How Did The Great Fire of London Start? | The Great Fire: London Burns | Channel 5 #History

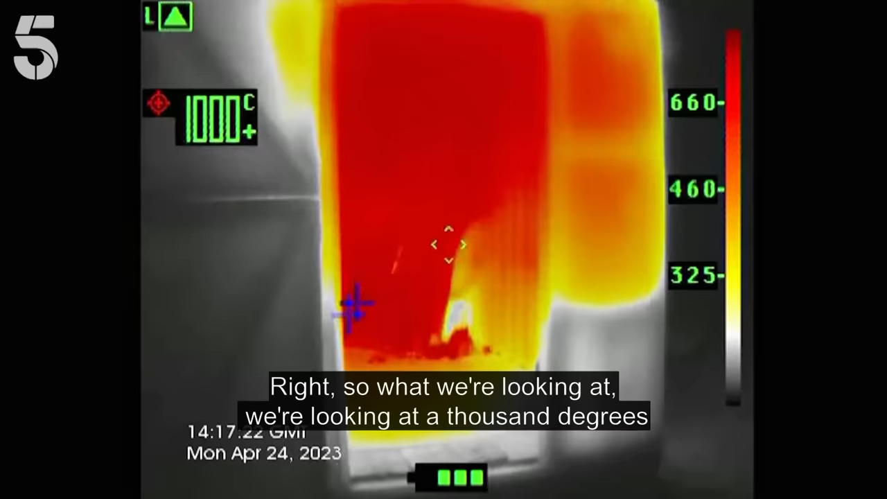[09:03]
We're looking at 1,000 degrees. That's 1,000 degrees! That's happened almost instantaneously!